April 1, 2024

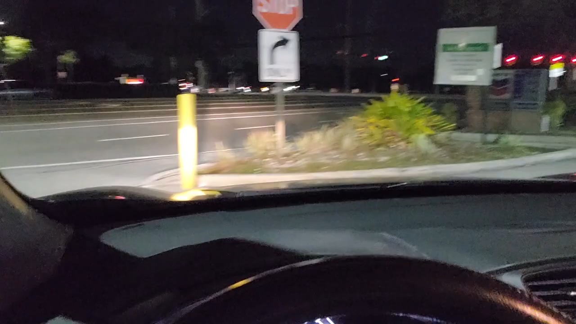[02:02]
Oh, yeah. It's true. And you can just get back to your regular one. And there's the blue and red right there.
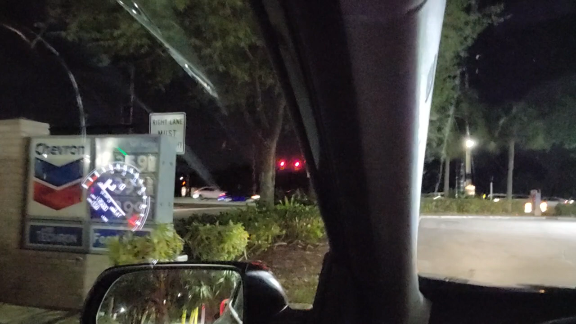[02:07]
Take a look at blue and red all night long.
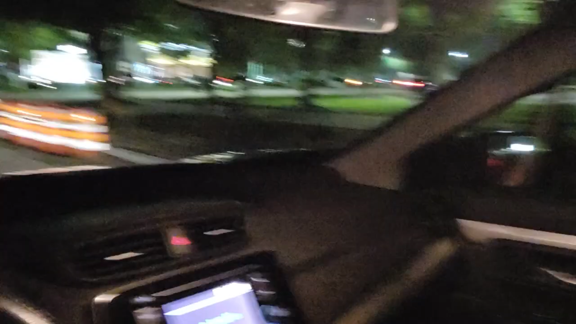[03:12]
And right here is our little sign.
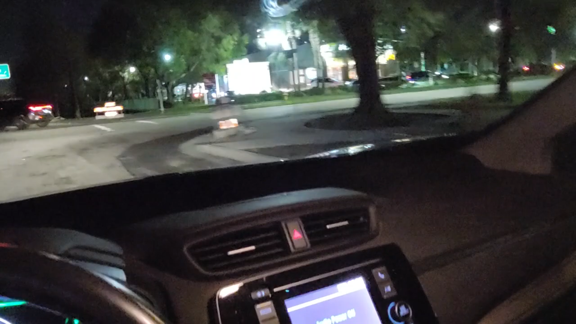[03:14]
And you love that sign right there. You love that. It has a three reindeer right there.